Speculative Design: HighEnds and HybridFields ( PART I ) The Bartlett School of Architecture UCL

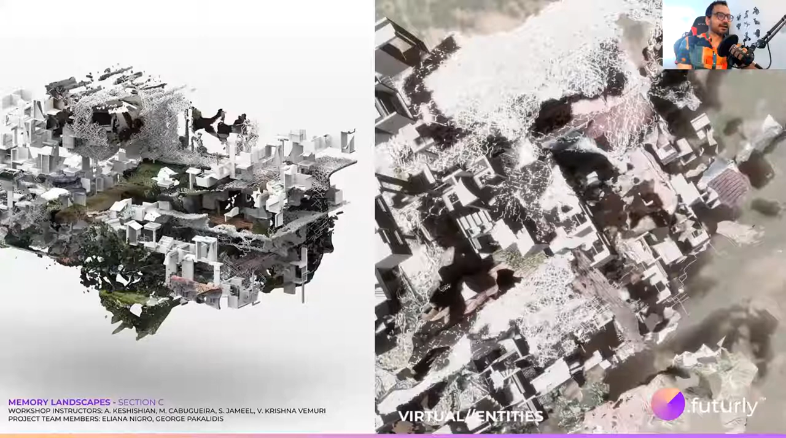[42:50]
Yeah. This brings me to the final project that I will be showing you guys today. It's a really supercharged project where the team documented a small town in Greece using drones and photogrammetry.
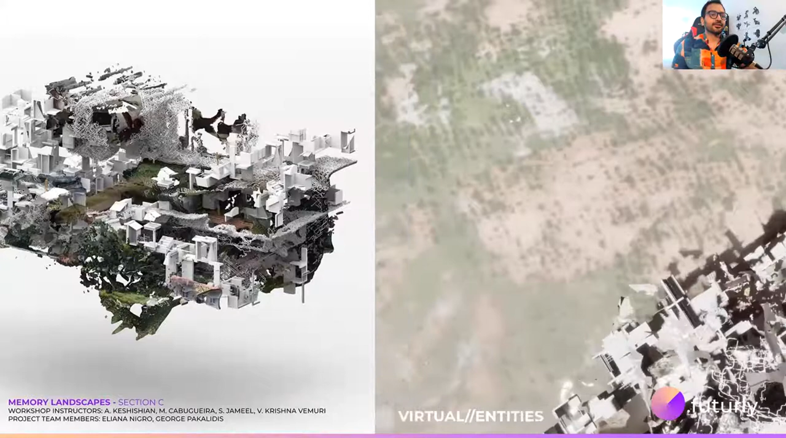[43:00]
The data is utilized in order to create an assemblage as we see.
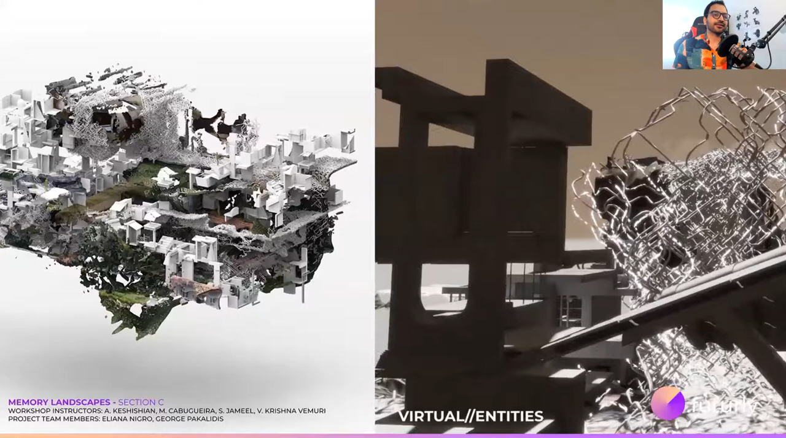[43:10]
The captured data often, what's interesting is it's broken, fragmented, and it's comprises of chunks of the actual space. So the memory landscapes, as a project attempt,
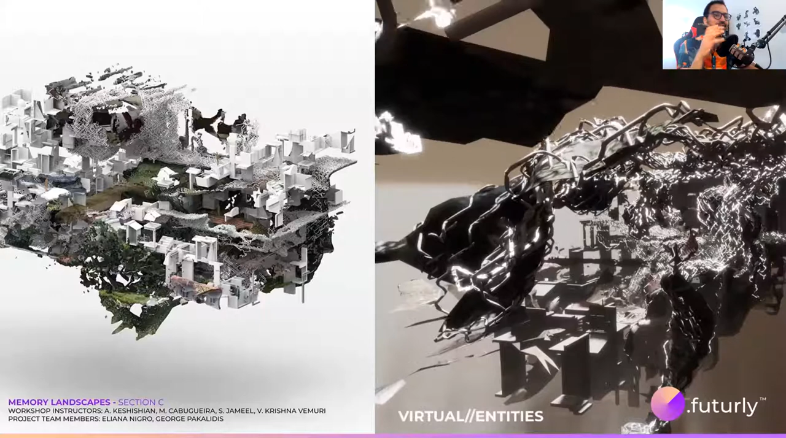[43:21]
attempts to reassemble the essence of this whole virtual space in a fragmented manner, embracing the machinic imperfections and creating an alternate way of immersing the small town.